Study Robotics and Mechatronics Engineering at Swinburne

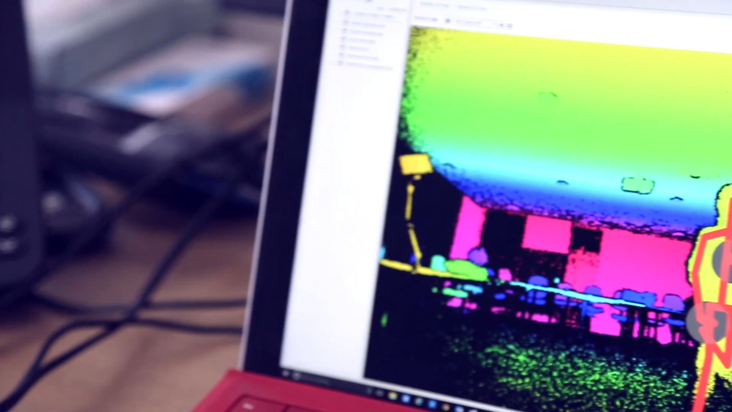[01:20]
IR feed, microphone array and a depth sensor and all those sensors combined allow us to sense humans really easily and in a wide variety of indoor environments.